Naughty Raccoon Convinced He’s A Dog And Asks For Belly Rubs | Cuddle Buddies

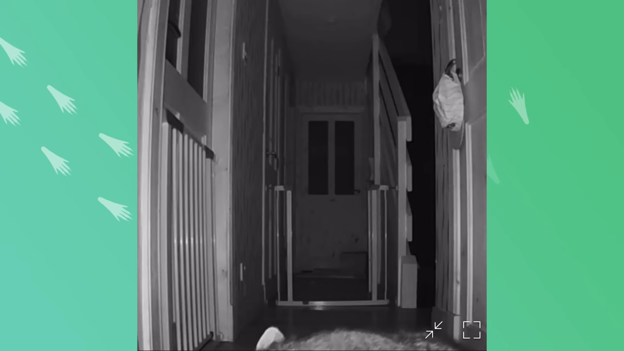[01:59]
So what he'll do is he'll stand in front of the camera so it alerts me on my phone and then I'll talk to him.